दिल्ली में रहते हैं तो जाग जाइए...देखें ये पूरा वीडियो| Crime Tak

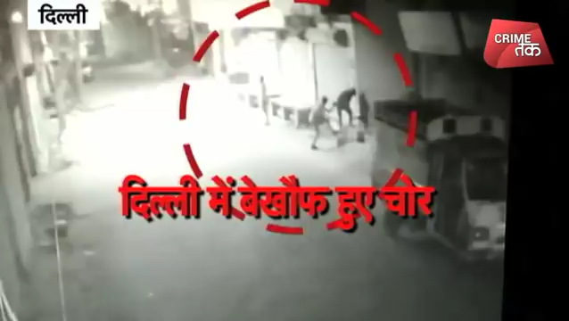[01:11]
ये तस्वीर दिल्ली के बुराड़ी इलाके की है तस्वीरों पर गौर कीजिए आधी रात को किस तरह चोर शटर खोलने की कोशिश कर रहे हैं थोड़ी मशकत के बाद वो शटर खोलने में कामयाब हो गए बदमाश दुकान के अंदर दाखिल हुए और माल